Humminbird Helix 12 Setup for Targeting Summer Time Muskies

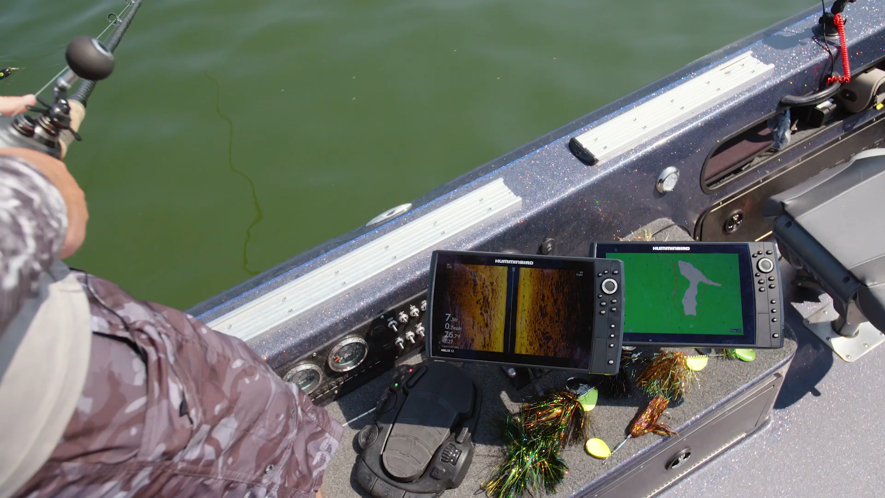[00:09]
chart mode the other one is on side imaging and the reason that I like using side imaging for
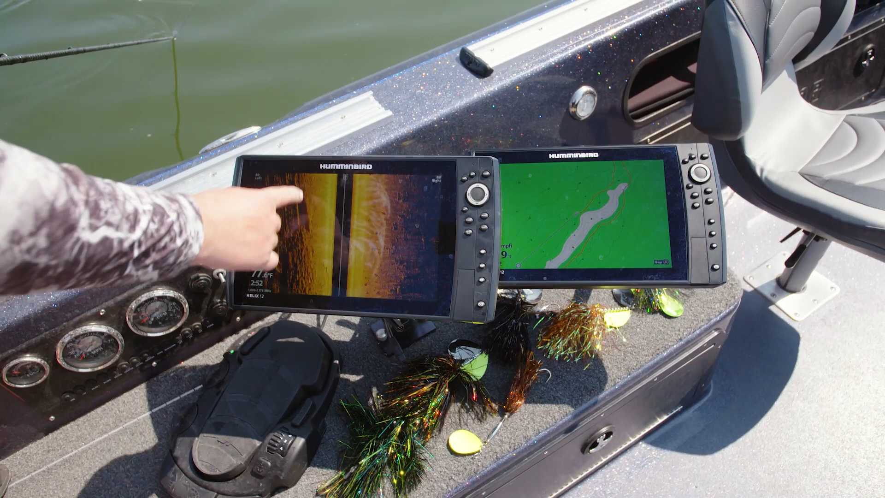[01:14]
you know half a cast length about right there maybe even a little less maybe a third of a cast length you can see on the right hand side it's just kind of scattered boulders but this is that spine this is that shallow water that we're targeting and I'm making sure I'm just off of it just off that edge in case there's fish hiding in these shadows behind these bigger boulders waiting to ambush a bait and for me it's the exact same